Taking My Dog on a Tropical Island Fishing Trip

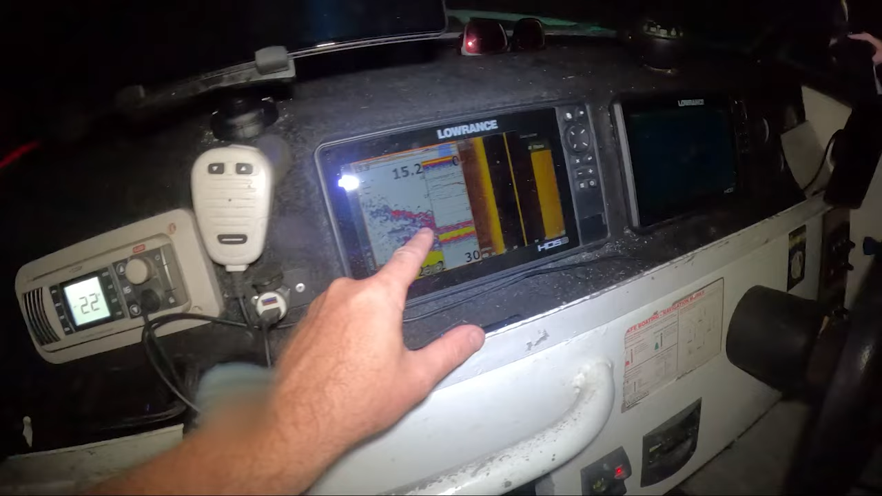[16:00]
And yet, we threw the cast net, and then the sounder looked like this.
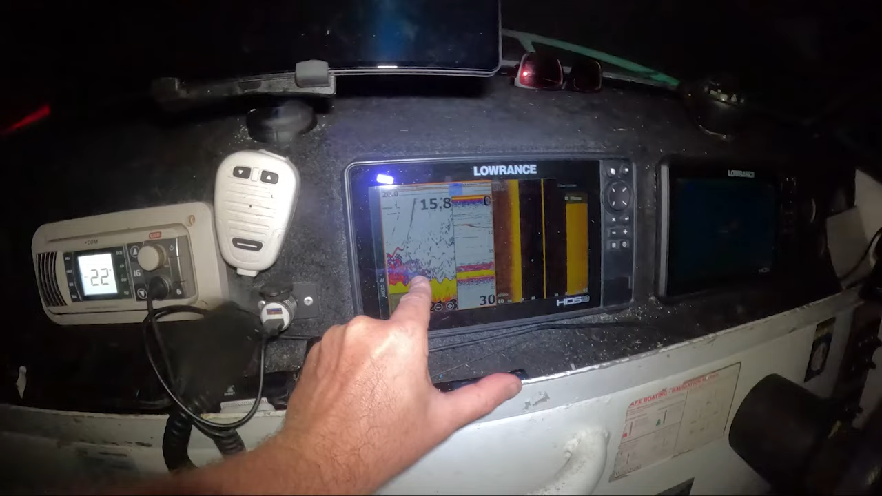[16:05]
Emptied out, and now they're back. And now they're back.
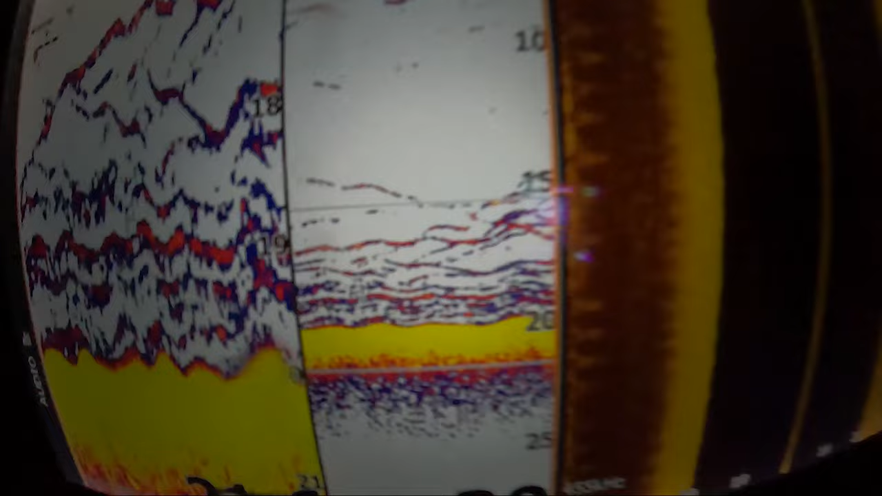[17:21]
Side scan. You can see them on there.